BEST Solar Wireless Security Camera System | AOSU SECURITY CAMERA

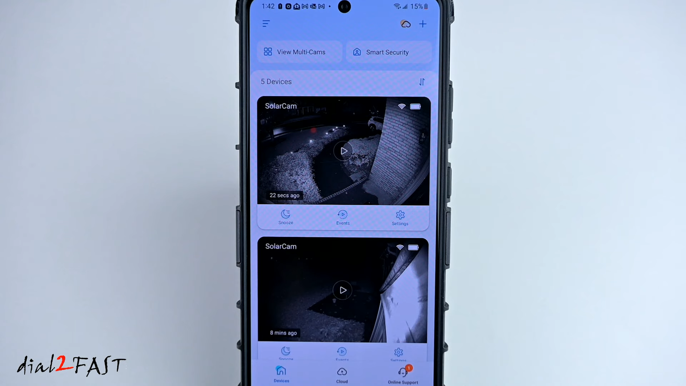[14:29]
Let's look at the live video on the front camera.
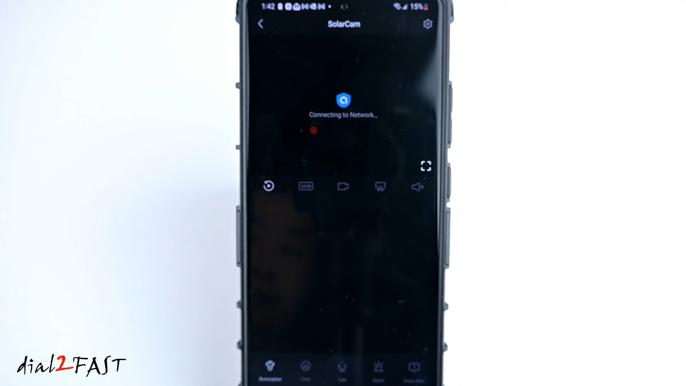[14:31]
Now for the night vision, the infrared LED will be illuminated. That's why the picture you're looking at is black and white. Now remember, this camera does have a built-in spotlight.
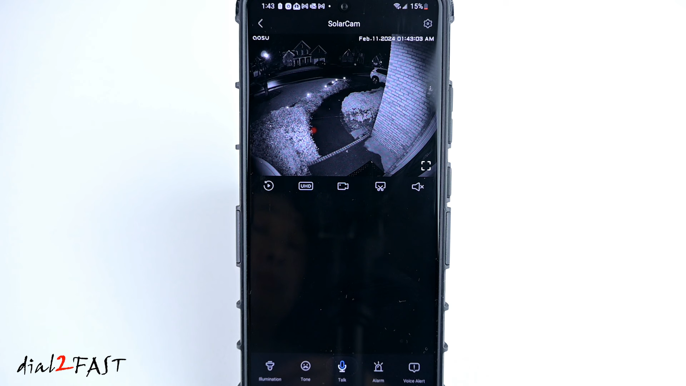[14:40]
You can manually turn on a spotlight by pressing the illuminate button at the bottom left-hand corner.